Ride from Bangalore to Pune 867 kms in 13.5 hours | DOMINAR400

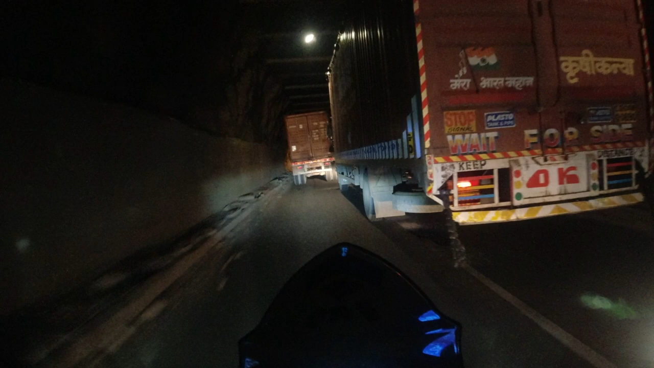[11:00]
दो ट्रक के पीछे हम अटक गए हैं और अभी हम पेशेंट रहेंगे जब तक वो चलते नहीं यहाँ से. एंड इट्स क्वाइट अ लॉन्ग टनल, काफ़ी लंबा है.